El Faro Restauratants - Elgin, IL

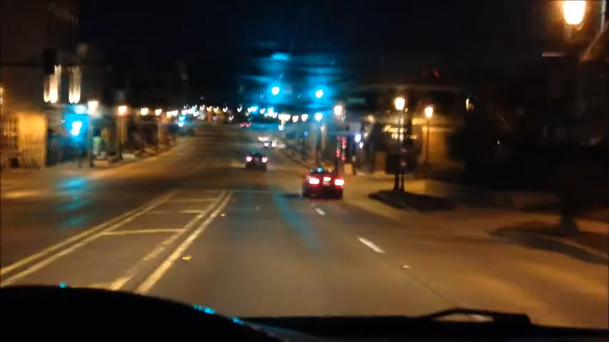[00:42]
So we are now entering the village of East Dundee.
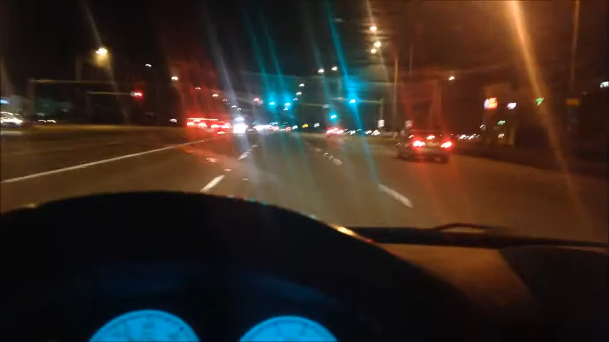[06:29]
so right here we're going on passing I think South Barrington maybe you're Barrington something like that to the right is the IPEC theater and some other stores right there and yeah so right now we're heading to the faro number two all right well I just took